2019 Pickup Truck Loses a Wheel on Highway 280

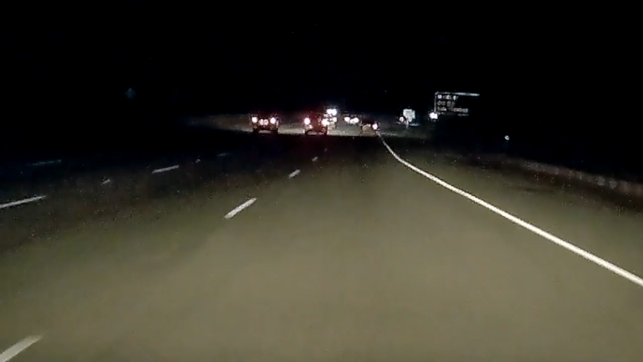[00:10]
Half and half. What just happened? What just happened? Whoa, whoa, whoa. That guy lose a wheel? I don't know.
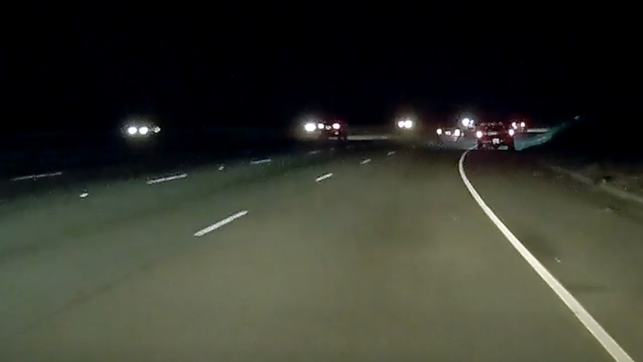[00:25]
That was impressive. He lost a wheel.
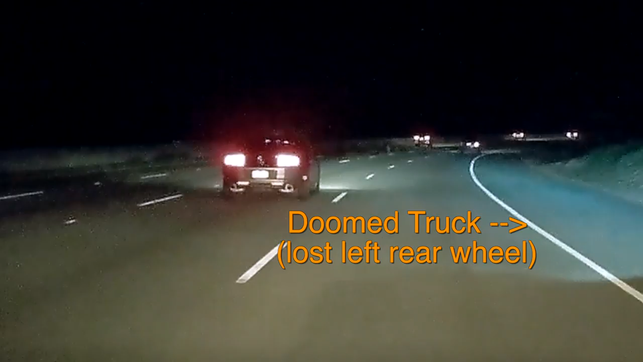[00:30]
That was the guy that just passed us in the jump. Oh, there's the wheel.
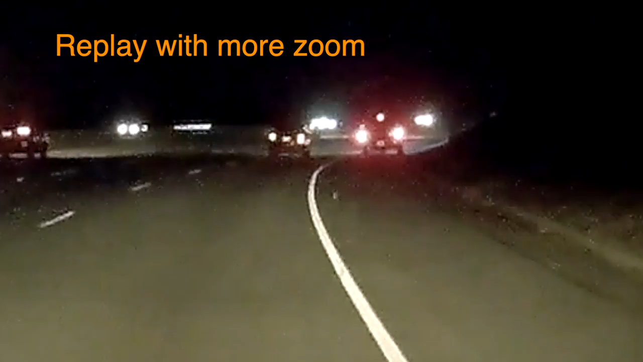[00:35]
That was impressive. He lost a wheel. That was the guy that just passed us in the jump. Oh, there's the wheel. Do you see the wheel? Yep.